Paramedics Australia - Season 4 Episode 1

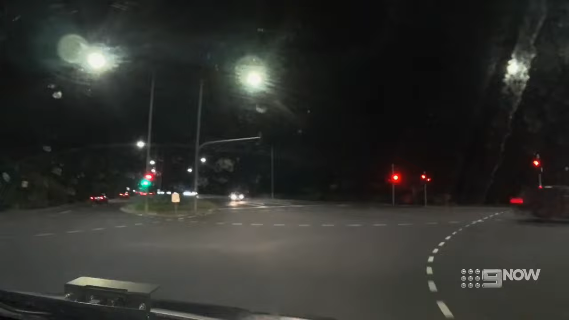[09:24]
is often very fast and irregular and that is our street on the right if heart is not pumping properly this